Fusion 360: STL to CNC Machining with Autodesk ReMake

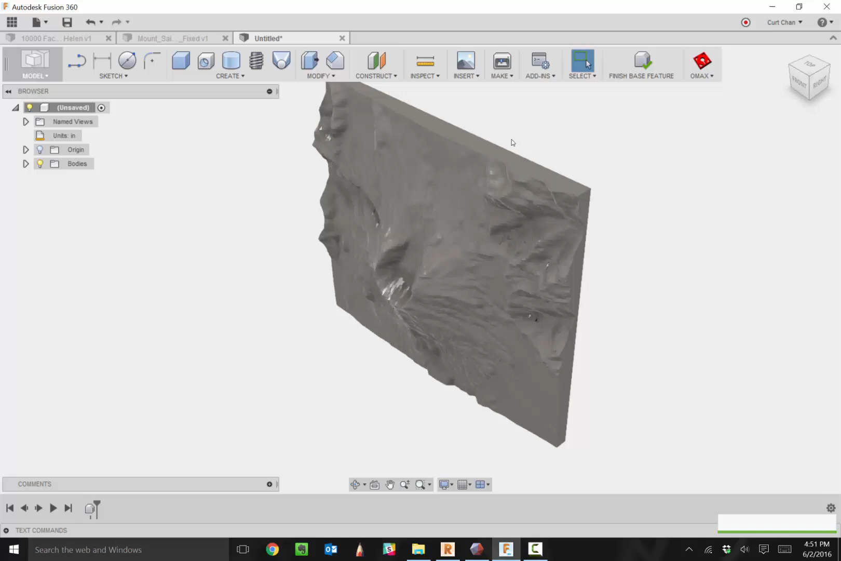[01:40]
but now it's, well, what do we do with this? Well, under the Bodies folder, you can see we have that mesh body. Let me go ahead and just rotate this around so you actually guys can see the reflection of all those faces.
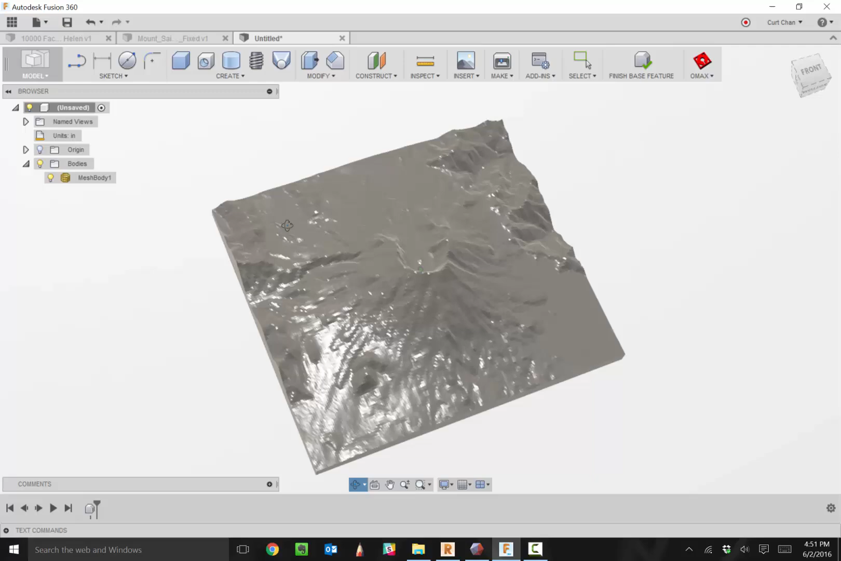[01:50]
Now we need to move this to a watertight solid. So if I right click on the mesh, go to Mesh to BREP, so I'm going to convert it over to a T-spline body than to a watertight solid. If I say, okay, well, we have a limitation with infusion, and we only can, we can't really deal with more than 10,000 faces. And this model actually has 54,000 faces. So how do we get it into underneath 10,000 faces?
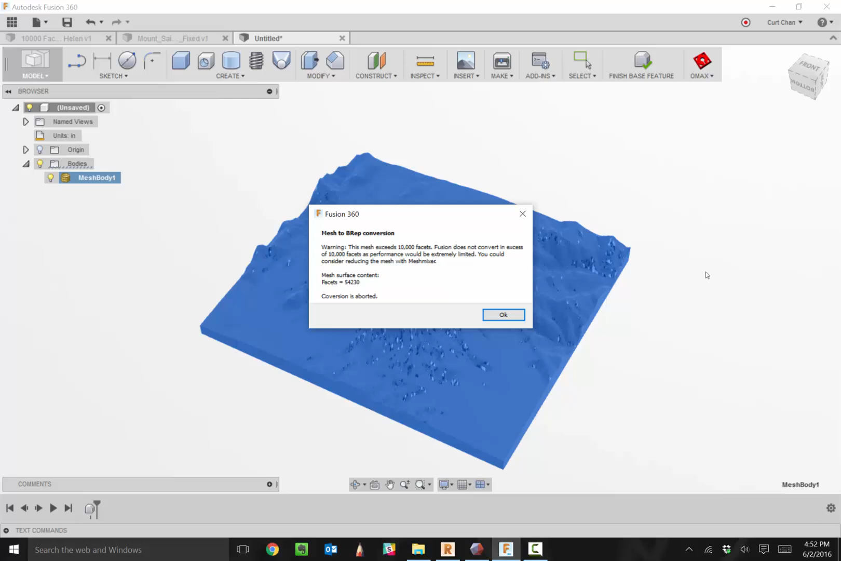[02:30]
Well, this is where Mesh Mixer comes in. And I really love this workflow to reduce the amount of faces and then convert it over to to BREP data. So from here, let's hop on over to Mesh Mixer. And here we want to reduce the amount of faces on this scanned model.
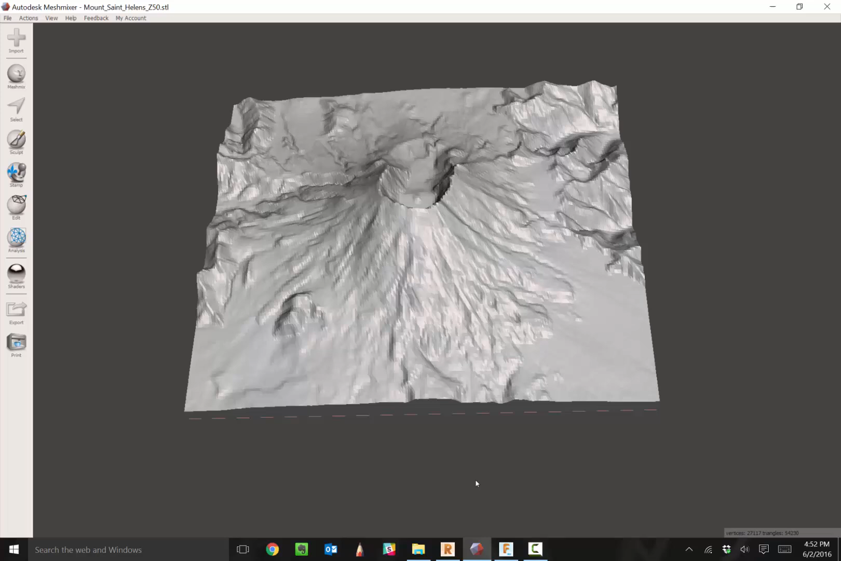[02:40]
So if we actually come over here to the very top left, click on select,
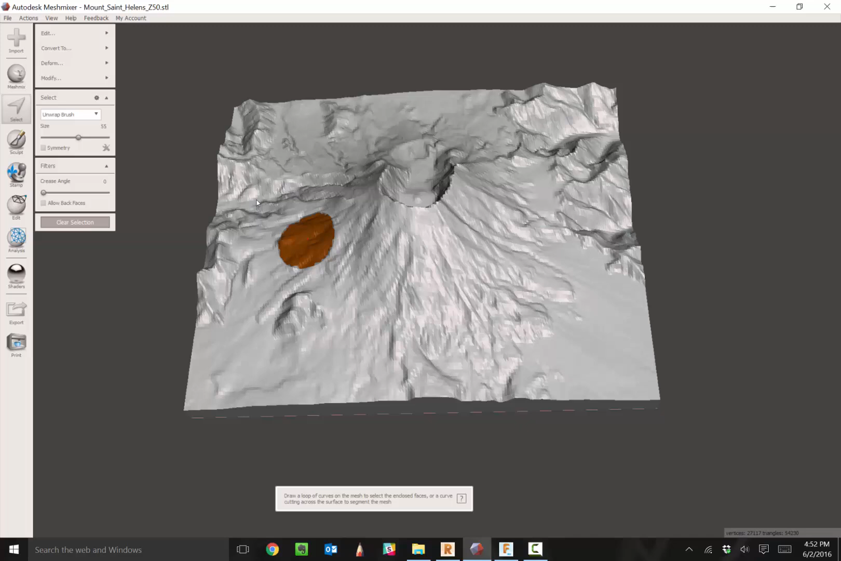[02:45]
and if I actually double click on the model, it would select the entire model. And now under edit, we have reduce. And the beautiful part about this now is we have different, a couple different types of choices. We could reduce it by percentage, or we can do it by like a maximum deviation. But one thing I love is the triangle budget. And the nice thing about this part is that you can see where it says try count of 1000, you can see just how distorted this guy went.
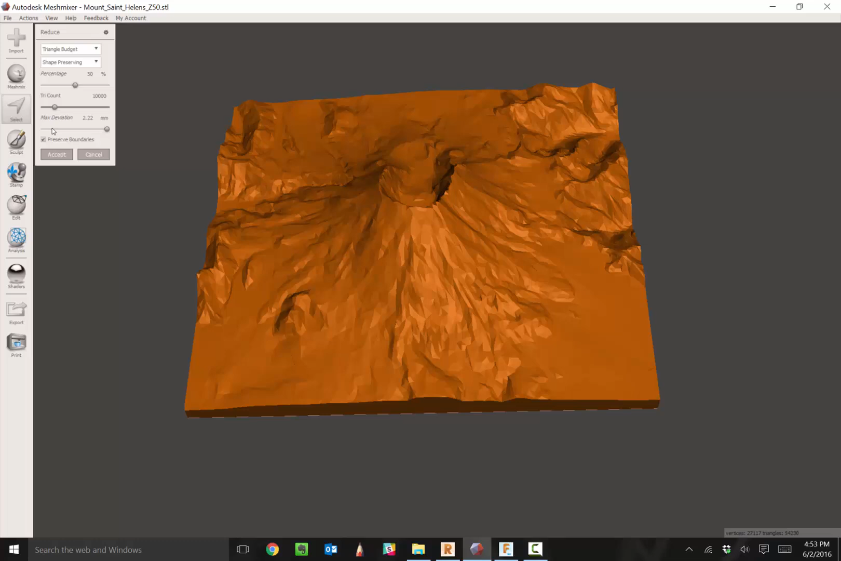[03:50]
which used to be Autodesk Memento, and show you how we can actually go from using that product to even a B-rept or a T-spline into a watertight solid. So within, hopping over to remake, it looks just like Memento. A lot of the same options, just a couple different interfaces, interface changes. But one thing I do love is under this third icon, what we have is something called Decimate Mesh. Now, let's actually take a look at the visualization of how this mesh actually looks, and how dense it is. There's 54,000 faces here.
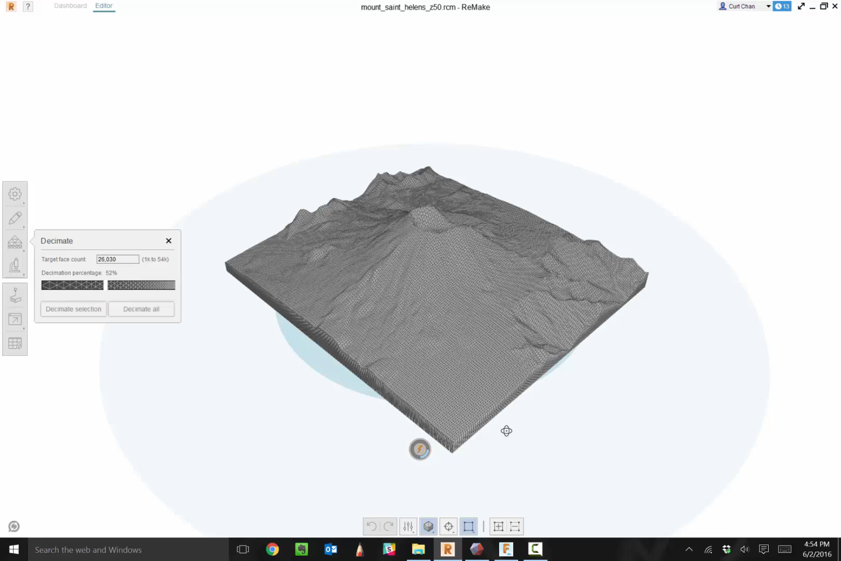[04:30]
And under Decimate, this is a great way where I can come in and now just change the amount of target faces. Let's say we drop it around about 25,000, 26,000. And I'm still going to get a really nice mesh here. So say Decimate All. It's going to go through, decimate it, decimate the model down. It still looks really good. And then from here now, I can come across to export, come on over to export model. And one thing I really enjoy about Autodesk remake is we have now the option to do OBJ quads. And this is where this is what allows us to bring in this this OBJ quad based model, and then convert it over to t spline data and manipulate it.
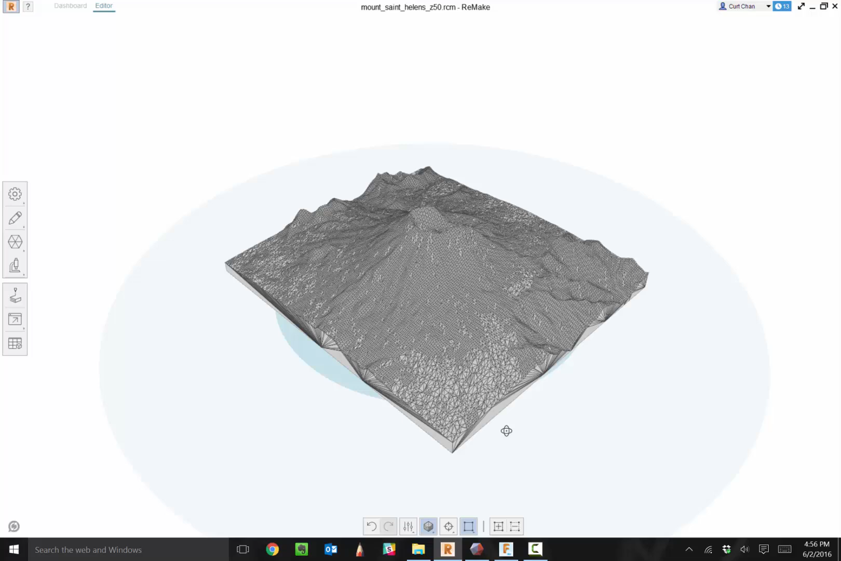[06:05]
So for example, if I go and go to open, under the little r symbol, I'm gonna go and grab that file I just saved off,
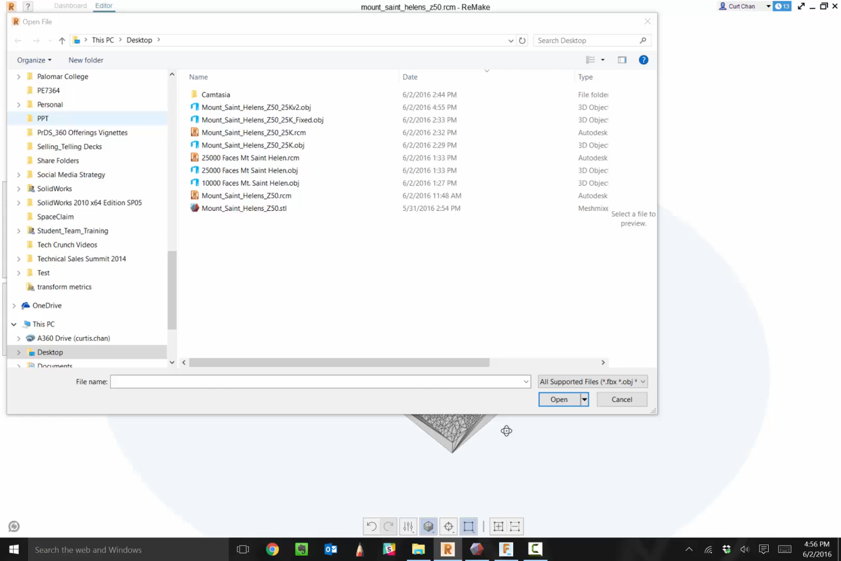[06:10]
and say open, let me show you some of these diagnostic tools that we do have within remake. Under the analyze section, we have detect and fix model issues.
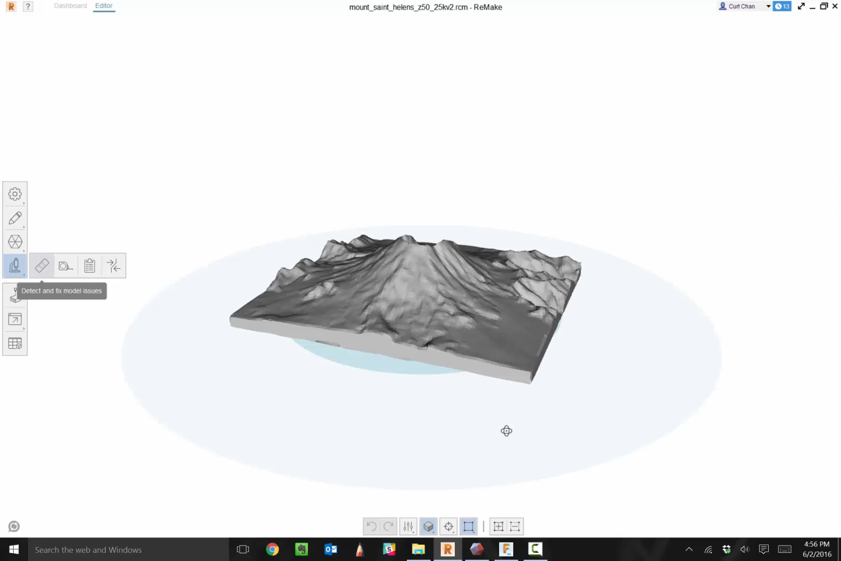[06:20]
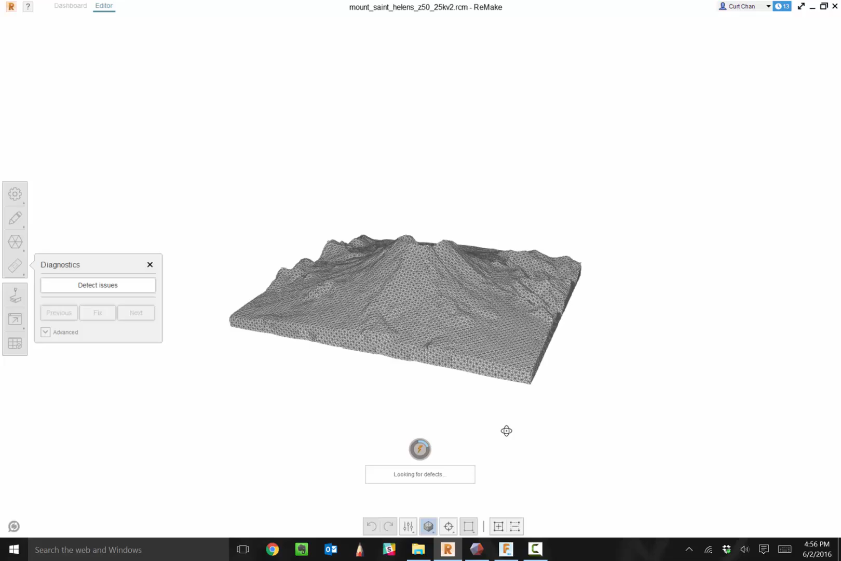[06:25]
So if I click detect issues, it will actually look at the entire model, see if there are any holes and actually found one little hole. And this would cause a problem when we're trying to move over to a T spline body.
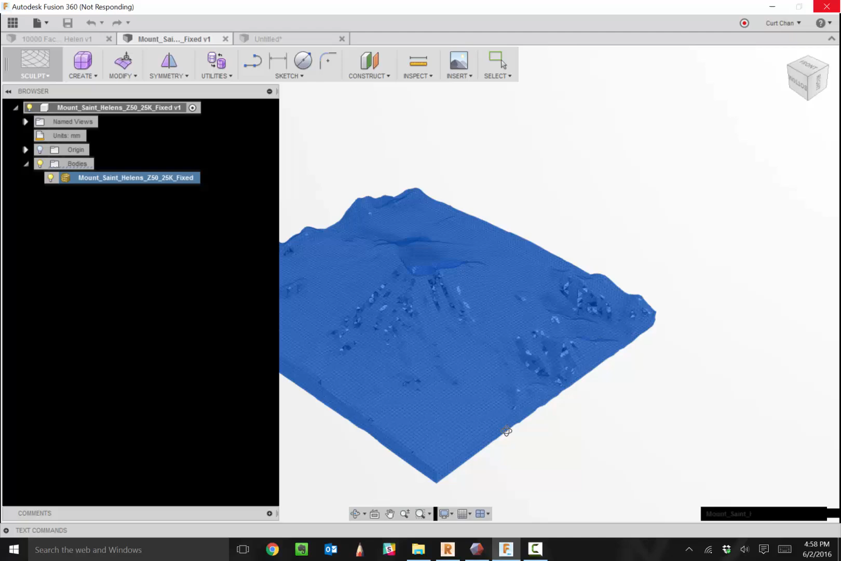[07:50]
And the reason why we can do this is because we were able to, by using Autodesk Remake, is save off as an OBJ quad base. So it allows us to take that data and then convert it over to T spline data. And that's what we support right now today inside of Fusion 360. So there we have it. So you can see now we have our, the very top we have, if I turn on the light bulb, we have now our STL file. And then if I turn that off and turn on the T spline body,
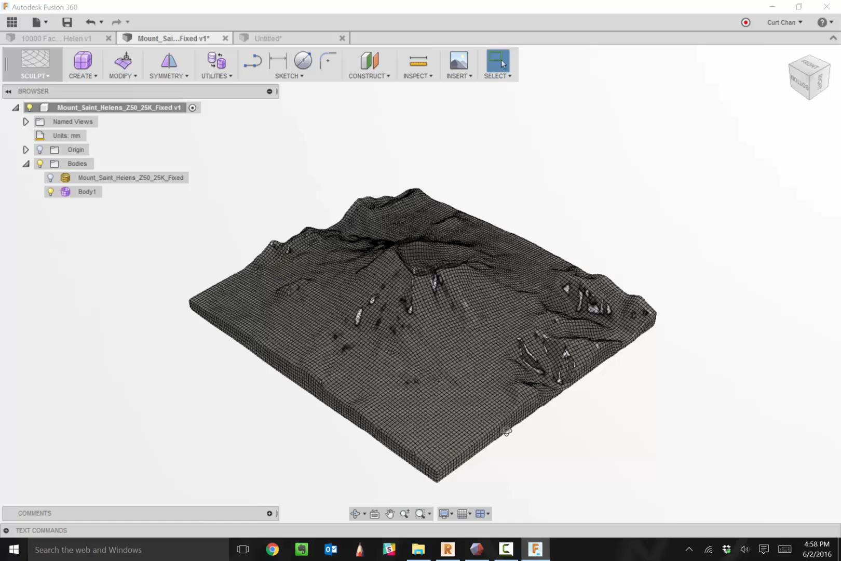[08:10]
now I can actually, if I right click and say edit form, I can actually grab one of these edges or points or vertices and actually translate it and change that data right here. So now this is, this is change, changeable data. I'm going to go ahead and hit escape and just get out of it because I don't want to make any changes to it. We're about halfway of the way, halfway of the way there.
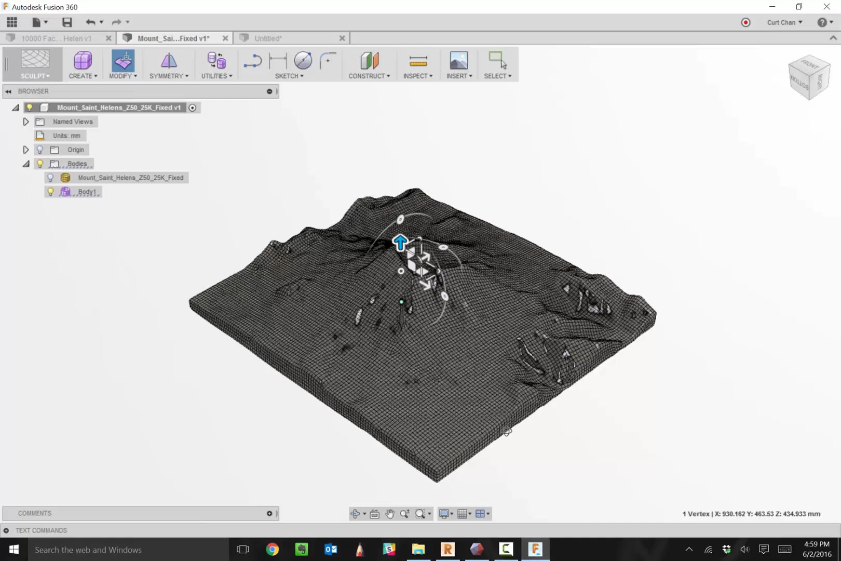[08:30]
How do we move it now over to a, to a watertight solid? And it's going to be that same approach that we just did earlier. So I'm going to right click on the T spline body, come over here and say convert. And then now say OK. And I'm going to convert that T spline body now over to a, a watertight solid and get it prepped over for machining.
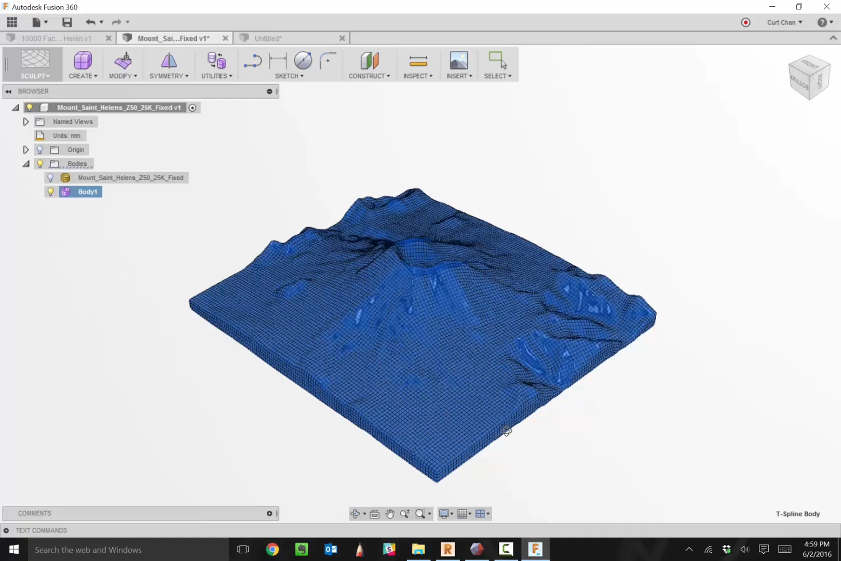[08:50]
So as you can see now we have that watertight solid body. We got the STL file, our original file here.
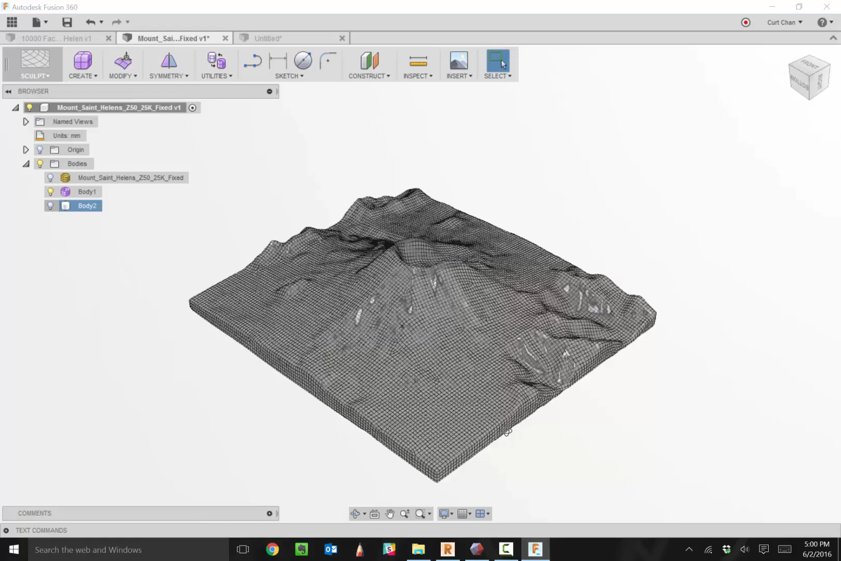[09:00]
Then we went over to a T spline body and then now to a solid body.